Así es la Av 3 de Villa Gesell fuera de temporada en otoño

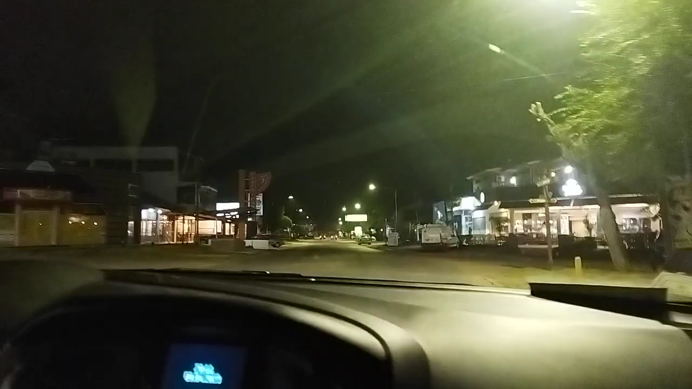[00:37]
9 menos cuarto, bicicletería abierta, dulce cream, pizza Gesell. Allá el supermercado, ese que está.
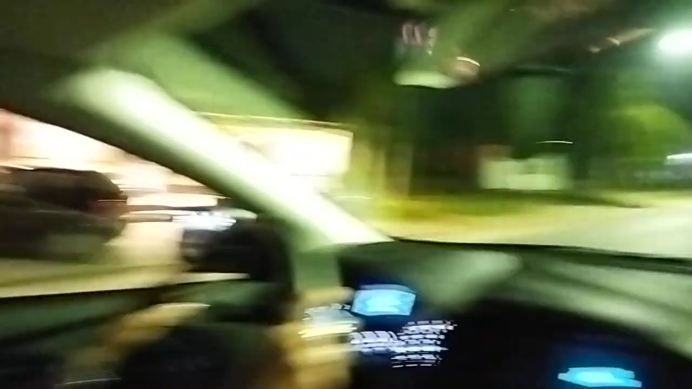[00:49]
Este es un vídeo que hace tiempo tenía ganas de hacer.
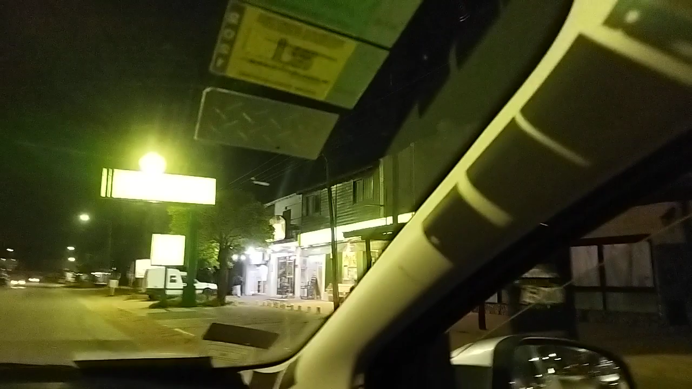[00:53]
Farmacia. Esa zona... Son unas cuadras...
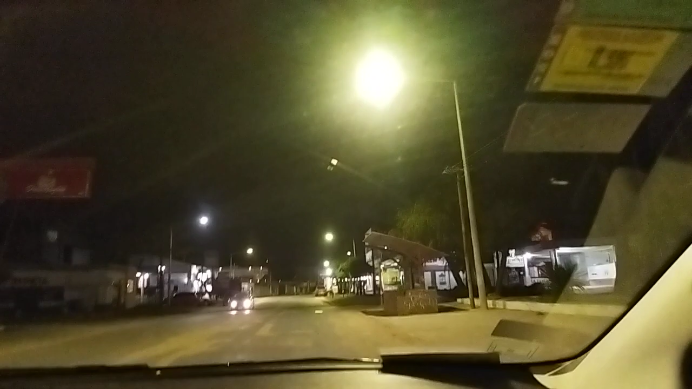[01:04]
Alrededor de... Las 122, por ahí unas cuadras para el otro lado, unas cuadras por acá.
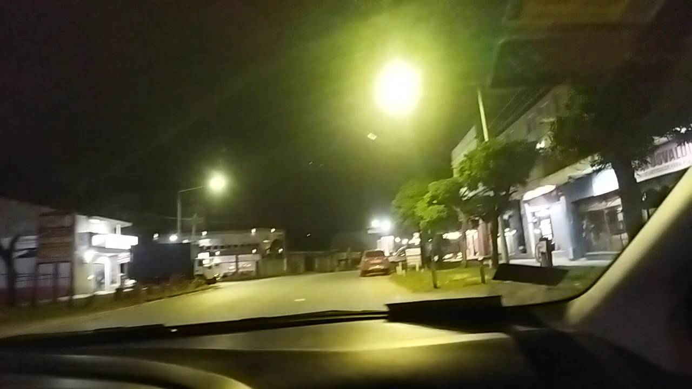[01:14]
Hay como un polo de negocios, hay muchos negocios. Como vieron, están abiertos. Bueno, acá hay otro supermercado, confitería.
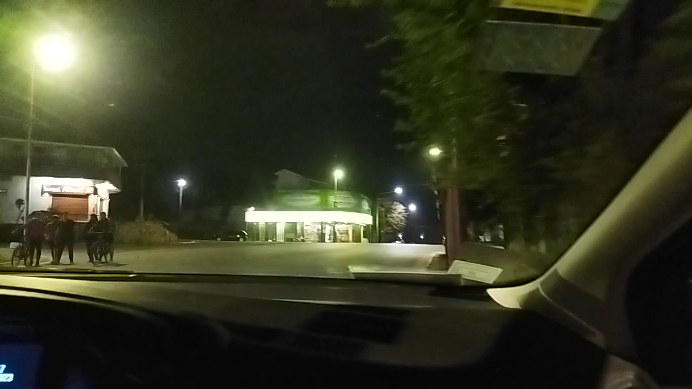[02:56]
No hay semáforos. Hessel. Farma Hessel. Hotel Albert. Y el monumento de Alberto Espineta. Nosotros estuvimos el día que lo inauguraron. Y estuvimos también...
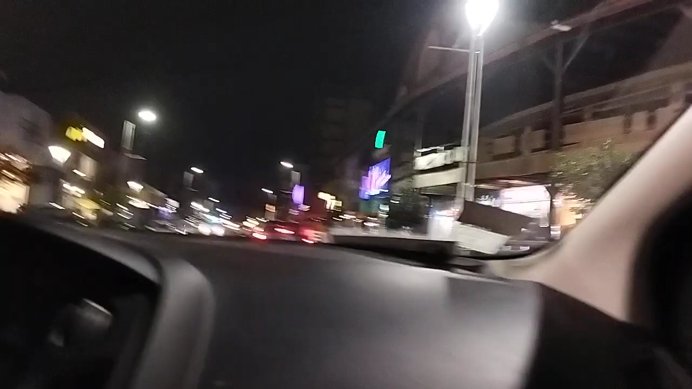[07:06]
Cantidad de negocios. Mucha presencia policial. Mucha presencia policial. Sí. Mucha patrulla municipal.
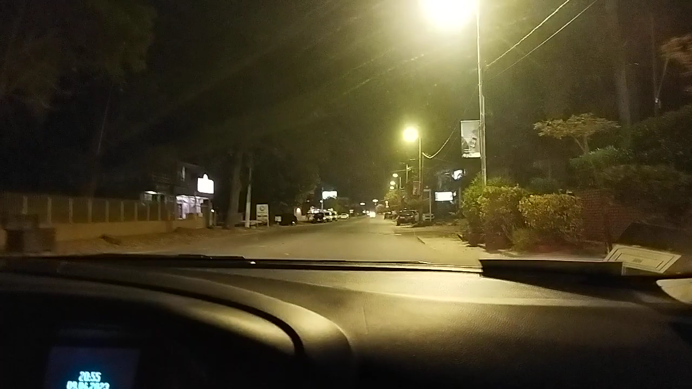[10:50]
Yéndose por ahí. Un. Previo deportivo. Paramos en la Yella. Sí. Paramos. En la Yella.